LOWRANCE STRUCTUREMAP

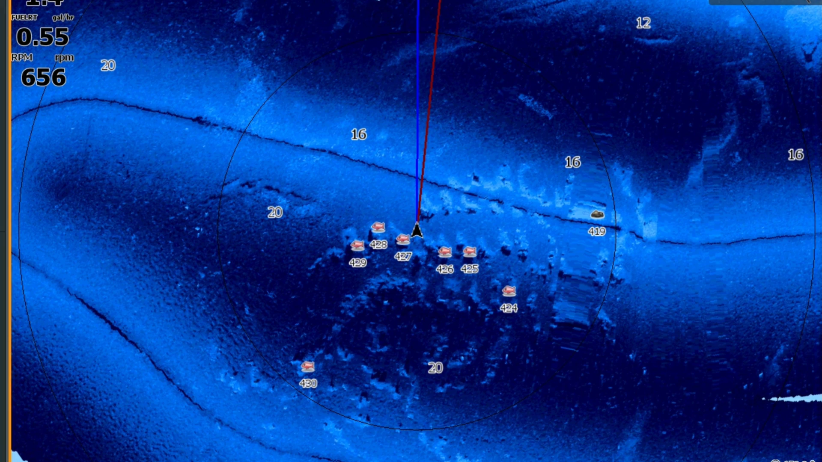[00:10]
is what structure map looks like looking at those icons and without those icons and as you can tell you don't really need it if you have structure map available on your HDS here's how to do it go
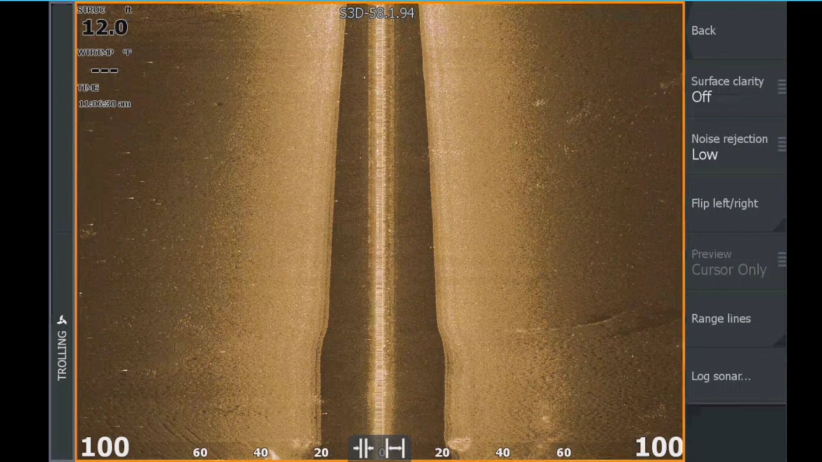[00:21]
to your sonar page go to advanced go to log sonar and on right here you want to just rename it and
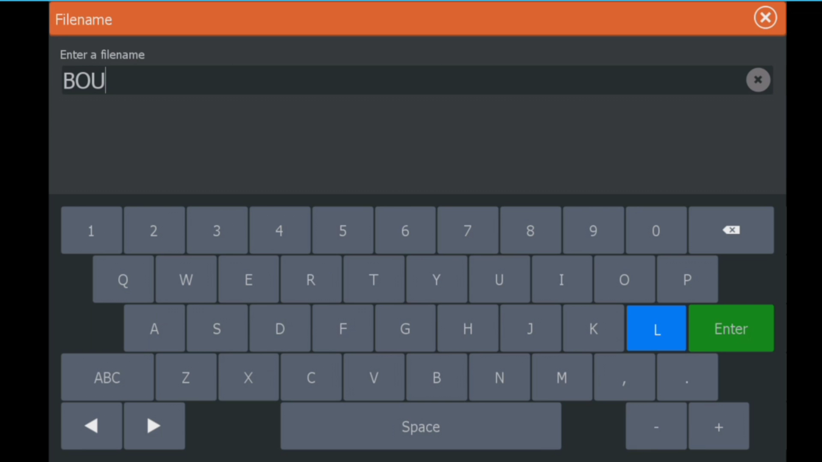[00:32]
when we back up the screen
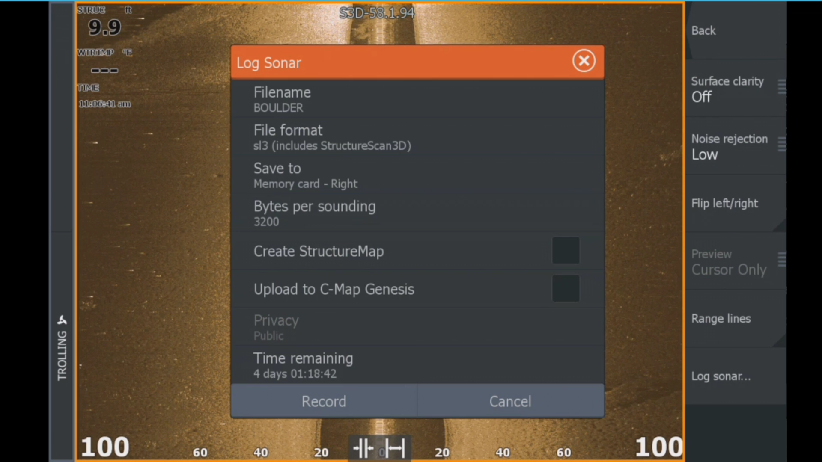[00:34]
there we want to save that to the external memory of some kind a
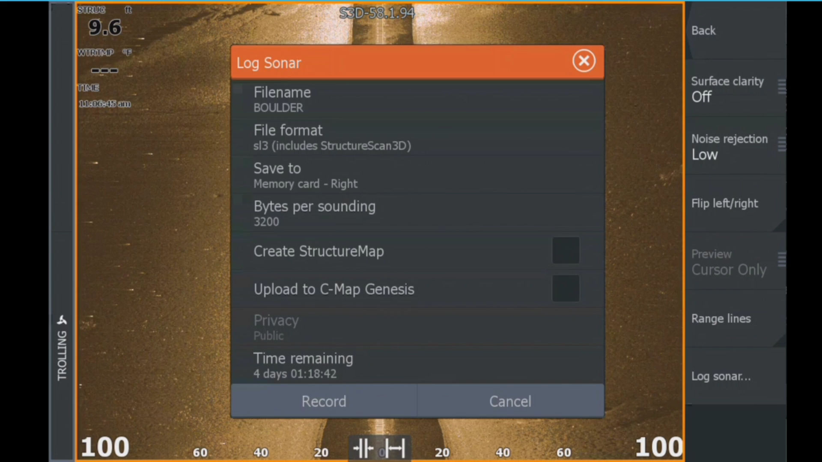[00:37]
memory card is a lot better than the internal memory some of them can get pretty big in size the
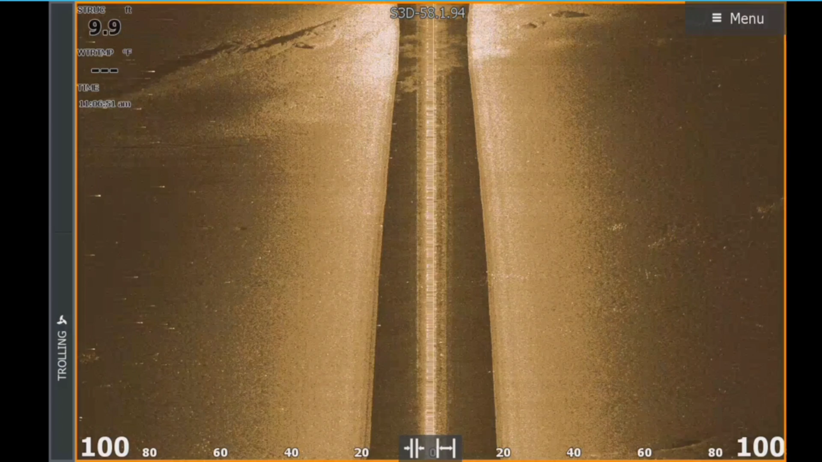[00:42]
top left of the screen it has that blinking red dot that tells us that we are recording her so
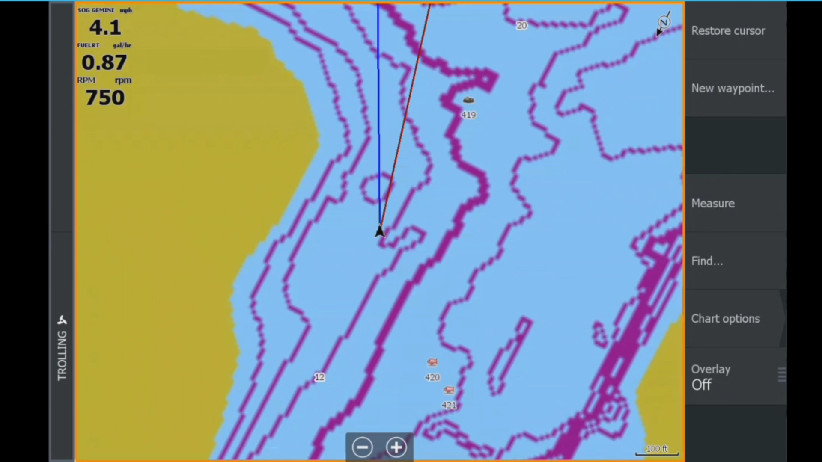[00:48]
our sonar on my Lowrance map all I'm gonna do is just kind of drive around I usually turn on
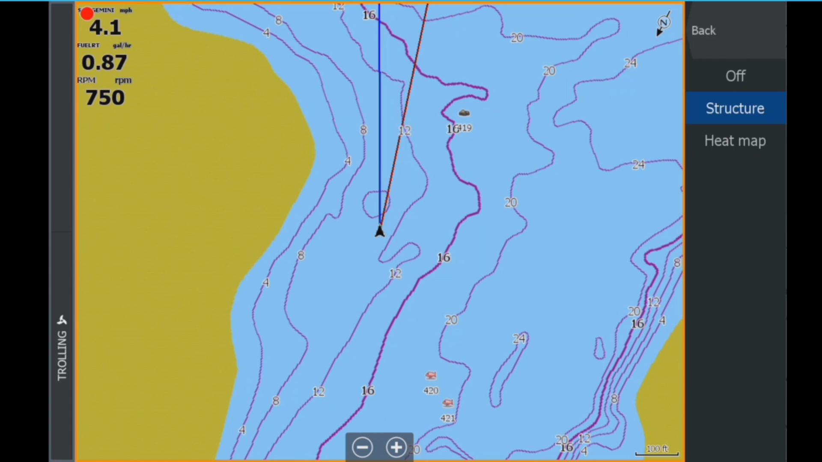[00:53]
my structure overlay and it is running live right now that's not recording it's just
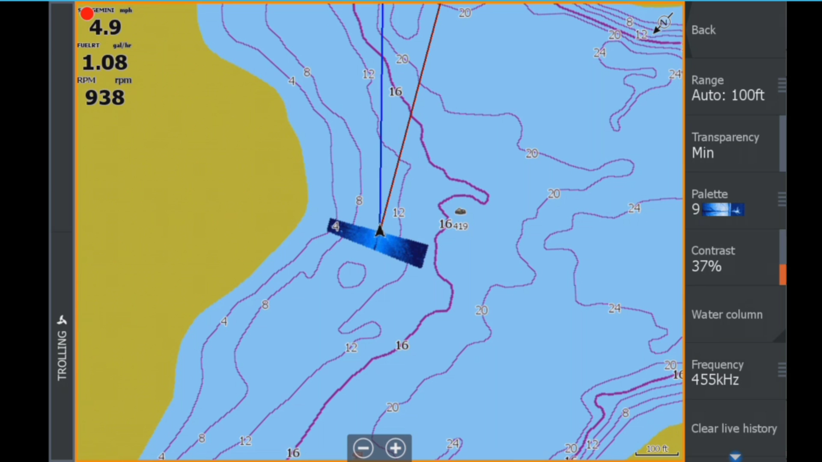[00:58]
On screen: speed 4.9 mph
showing me what I'm seeing underneath the boat that time I'm
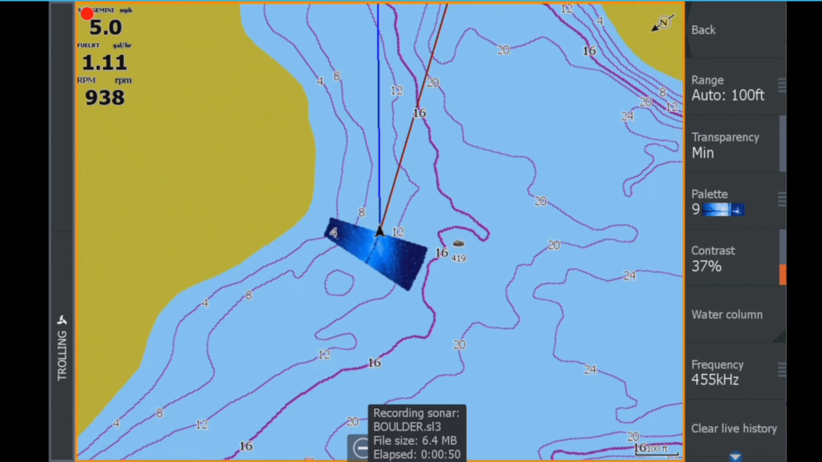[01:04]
gonna go ahead and let it record for a little while the boat drive around as you can tell
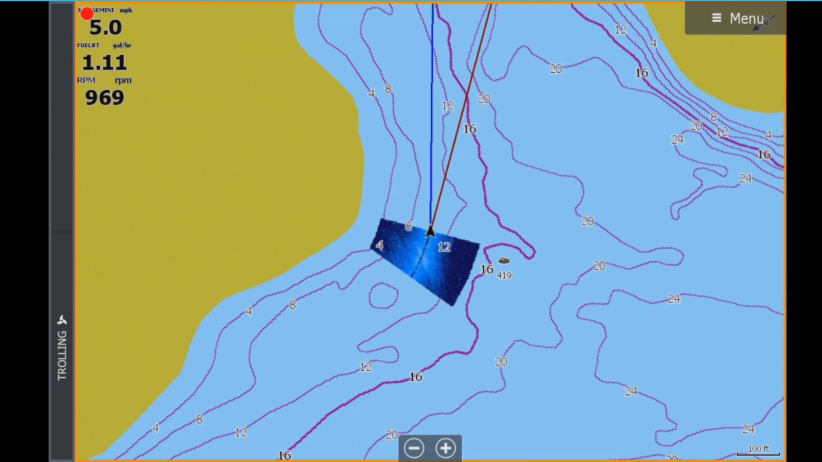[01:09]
On screen: speed 5.0 mph
in front of my boat I got a blue line and a red line the blue line is off my point one antenna and it gives me heading of the boat the red line is my course over ground so that's where the boat is moving toward even though it's headed in one direction maybe moving toward another direction so that's just kind of the deviation between the two and this is why it's going to be important we'll be able to show you why that's
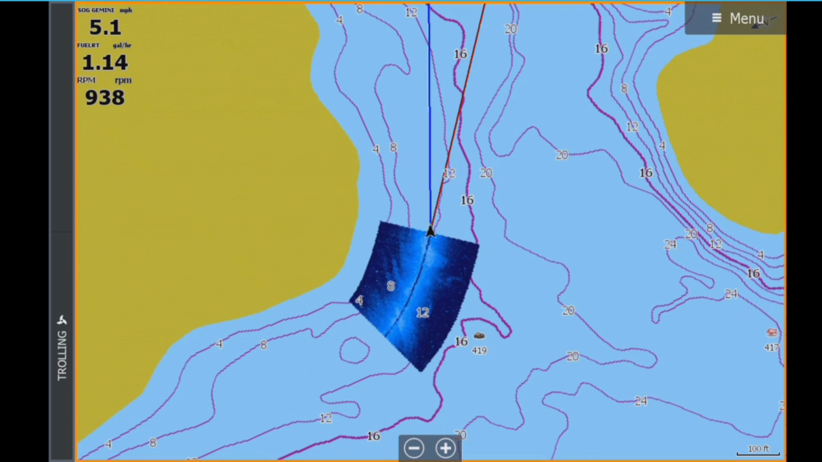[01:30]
On screen: speed 5.1 mph
important later on when we yeah when we get our our map all laid out
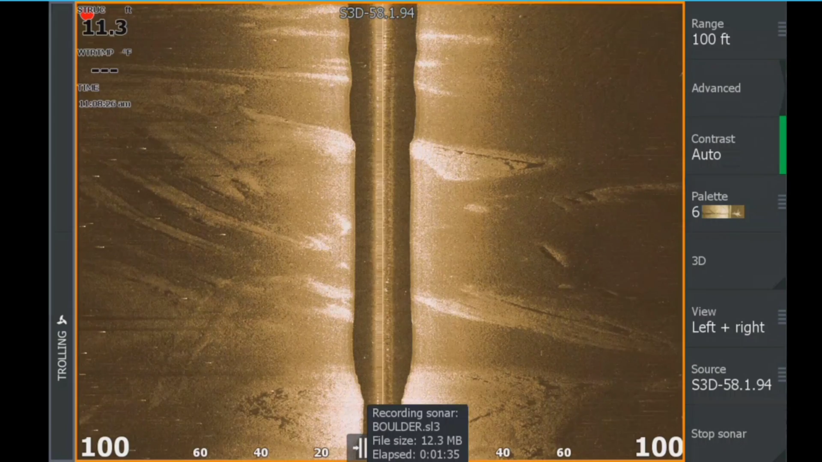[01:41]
we're gonna speed up the mapping a little bit kind of what's underneath the boat this particular area is not is more like a desert than anything else there's one boulder field out here that's really interesting right along deep
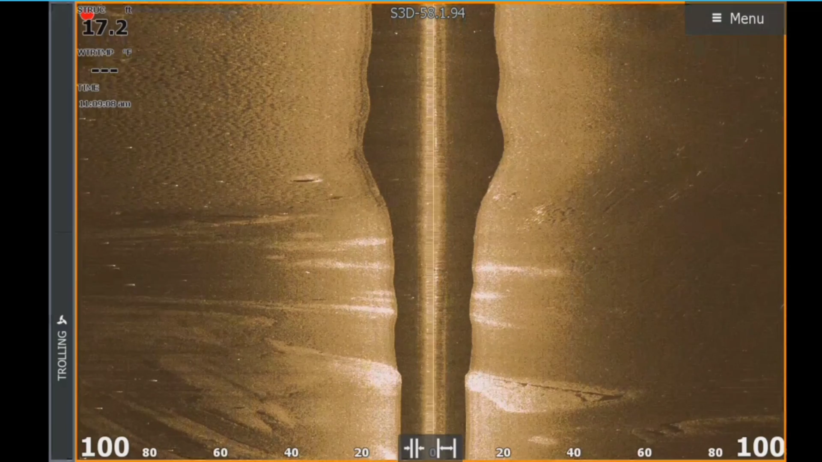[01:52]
water other than that the lake overall doesn't have a
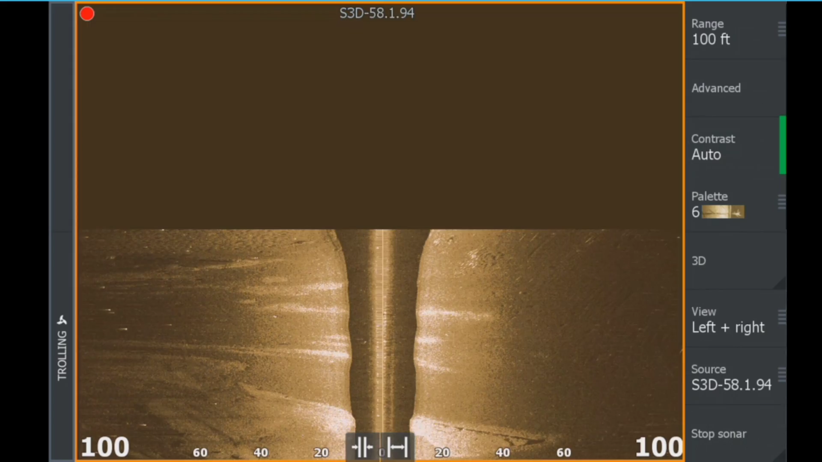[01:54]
whole lot of structure to it so as we get into that boulder
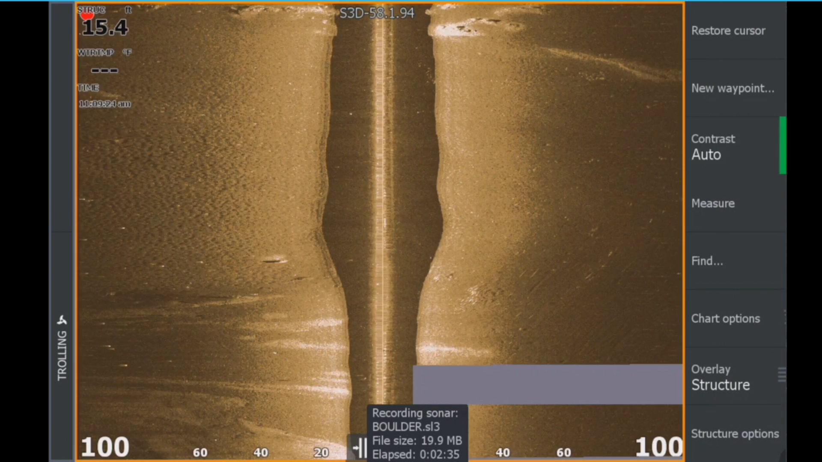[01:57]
field and you can see them start to show up that's that's primarily what I'm looking at and that's what we're trying to
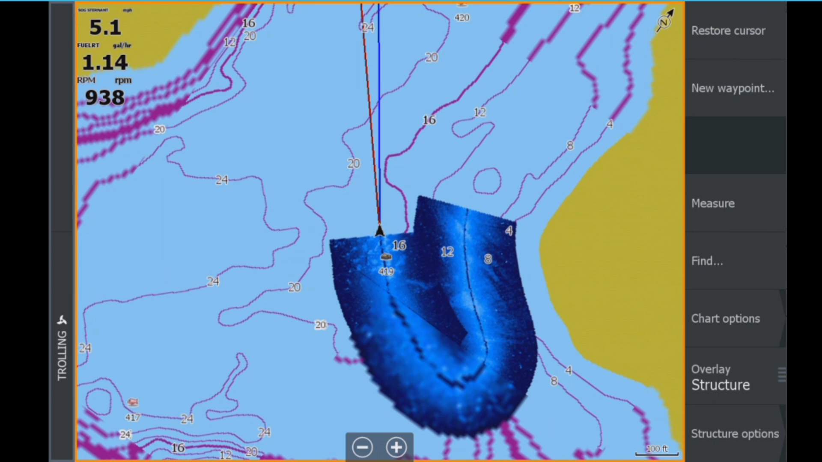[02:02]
map it's deep enough there that we probably want
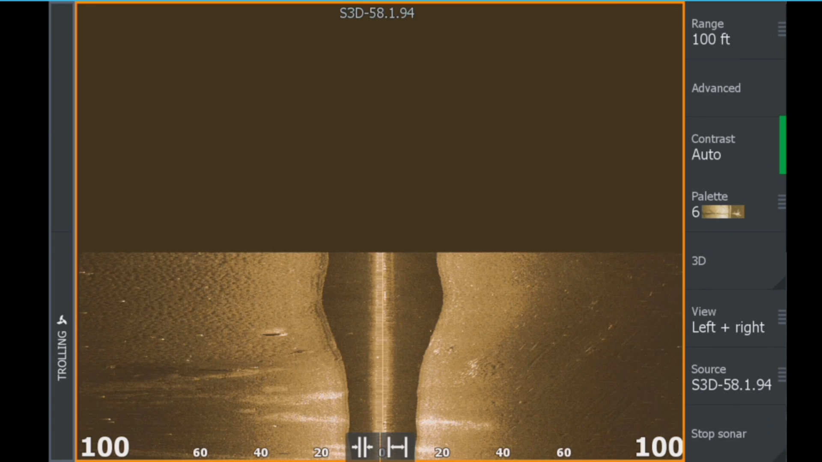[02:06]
to drop shot on that or cast two individual rocks to crankbaits no this isn't real time we're sped up there's a lot of bait fish around that
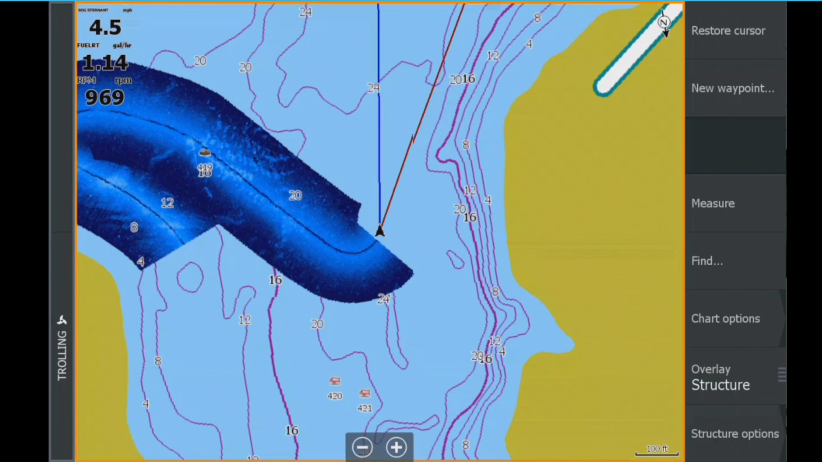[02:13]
area as you can tell I use the live that we can kind of keep her it's kind of like mowing the yard you want to kind of keep your distance and be as efficient with your boat maneuvering as you can so you don't have to overlay and stitch those images together is quite so much